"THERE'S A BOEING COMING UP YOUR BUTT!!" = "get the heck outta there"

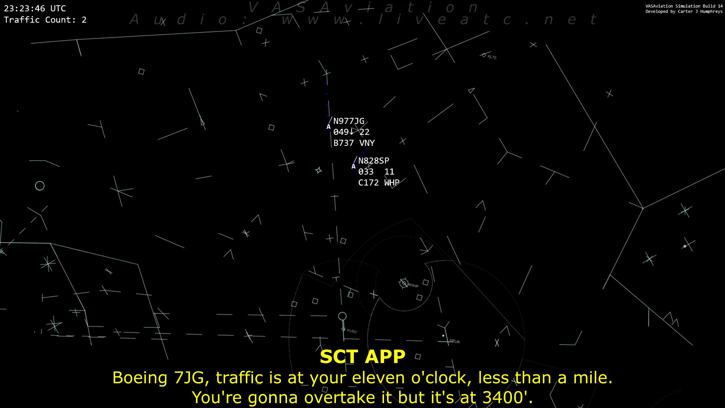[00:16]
27 Julie Dolph traffic's at 11 o'clock less than a mile, you're going to overtake it, but it's at 3400.
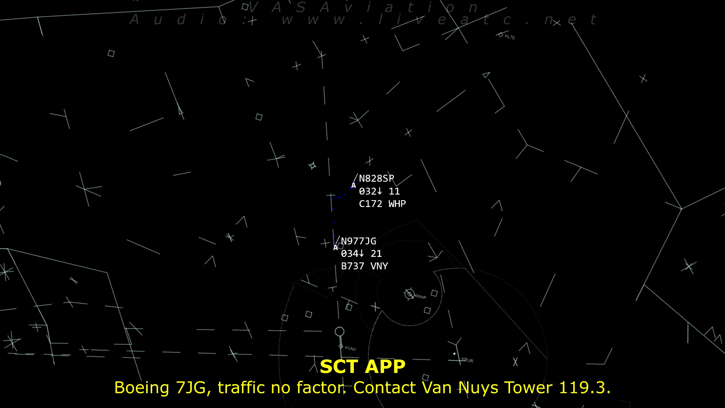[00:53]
Boeing 7 Julie Dolph traffic, no factor, contact Van Nuys Tower 119.3.